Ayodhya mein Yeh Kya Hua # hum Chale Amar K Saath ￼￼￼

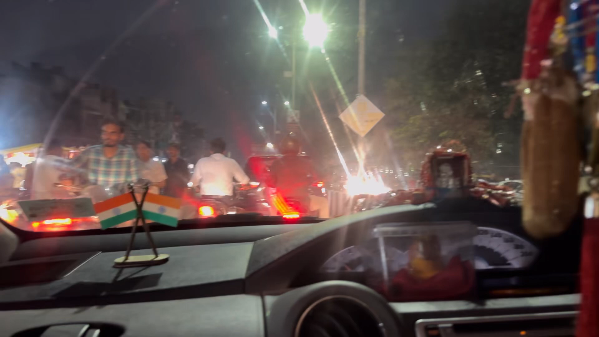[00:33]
ये देखिए कूड़ा घाट में कितना जाम लगा हुआ है क्योंकि सब लोग निकल ही रहे हैं,
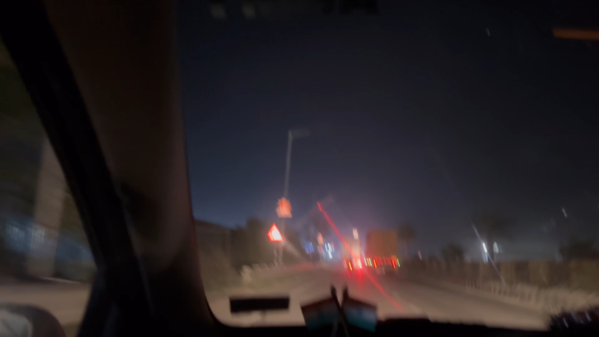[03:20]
हां अच्छा, ये जो दिया जैसा बन नहीं, ये पूरे पोल पे भी लाइट लपेट है। हां खराब हो गया होगा, यही सब है ना, भी जलता है। अच्छा
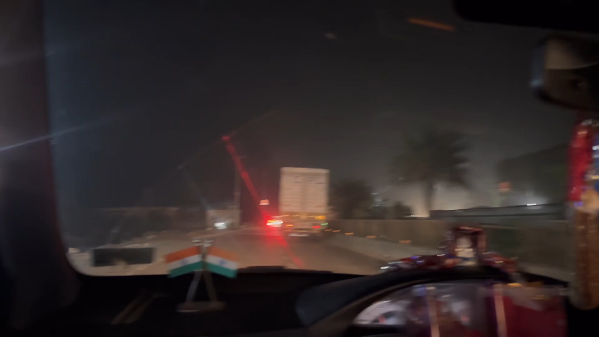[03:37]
यहाँ एक बहुत बड़ी सी मूर्ति भी है कहीं। हाँ हाँ बीच में कहीं है, राम जी का है, सीता जी का भी बीच फोर लेन में बना।
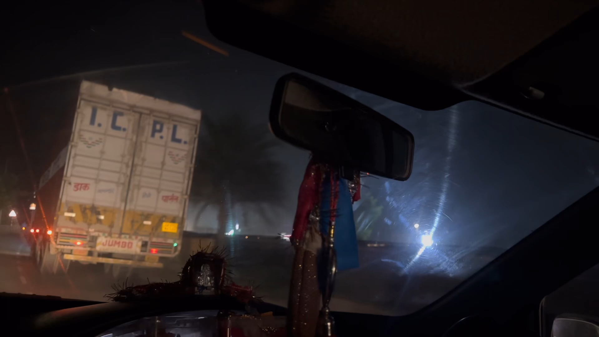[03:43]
हाँ तो आगे नहीं हो, पेड़ भी बहुत सुंदर सुंदर लगाया गया, खजूर का
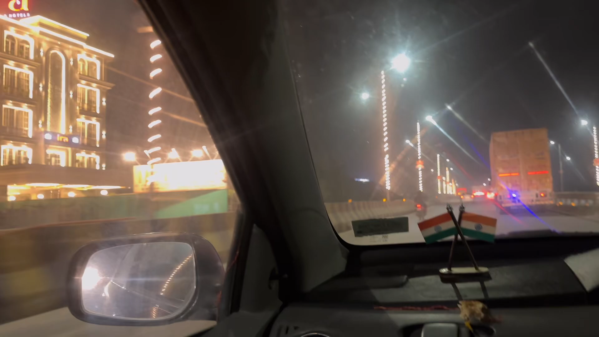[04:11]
होटल ही होगा ना? हाँ बहुत होटल बन गया अब तो। हाँ बहुत सुंदर सुंदर, अयोध्या अयोध्या होगा।
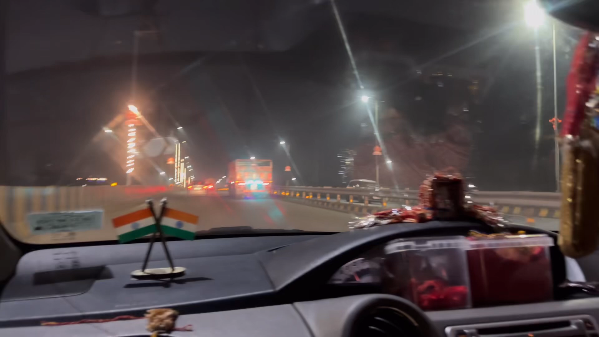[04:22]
हाँ ये आला सा, हाँ अब जलने लगा है इस पूरा भी जल गया वो भी।
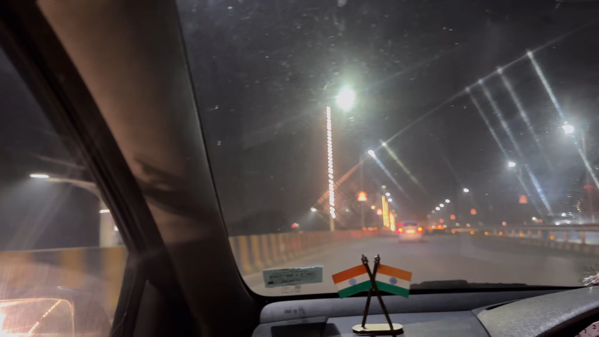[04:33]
हाँ इसमें बहुत सारा खराब हो गया, फिर क्यों त्योहार व्योहार आएगा तो उसमें लगाया होगा कि सब साइड में तो बिल्कुल नहीं जल रहा, इधर एक आध में जल रहा है। पेट कैसे भर गया गाइस?
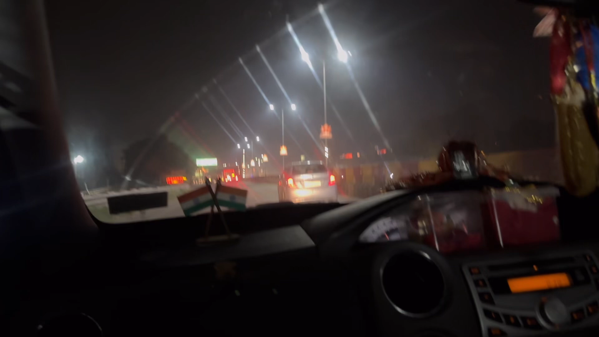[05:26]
हाँ तो आज कल नवरात्रि का फर्स्ट दिन है, तो आज मूर्तियाँ जा रही हैं लगाने के लिए। ये हम लोग आ गए आज,
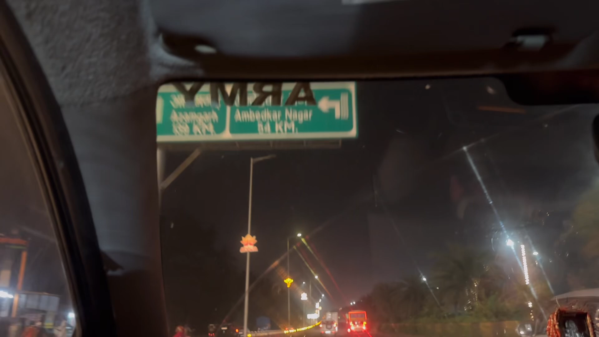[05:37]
अब क्या लिखा है जी, आजमगढ़ बता रहा था, अम्बेडकर नगर। ओ अम्बेडकर नगर ऐसा कुछ लिखा है।
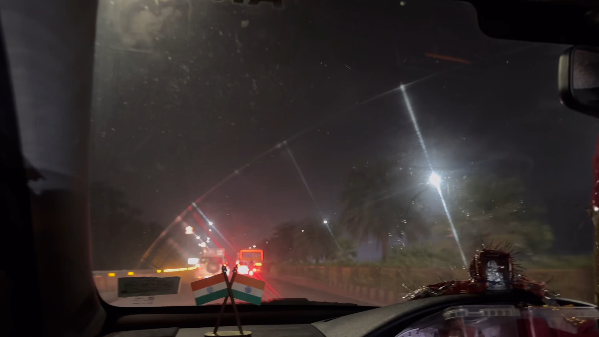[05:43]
यहाँ से जितना दूर बनारस, हाँ यहाँ से उतना ही दूर लखनऊ,
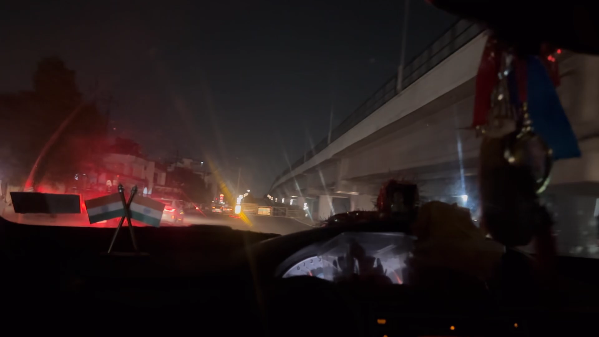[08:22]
सुंदर दिख रहा है, बहुत अच्छा लग रहा
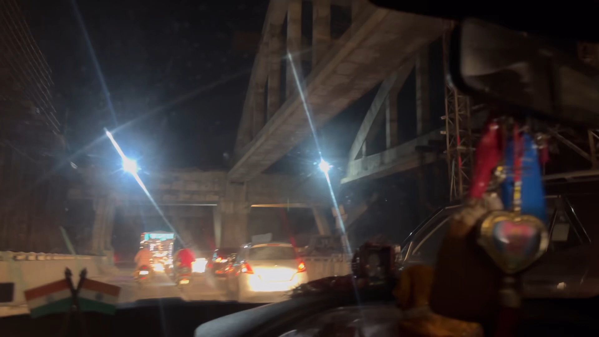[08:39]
डबल पुल बनेगा क्या, देखो बीच में दिया है जोड़ रहा है इधर से इधर,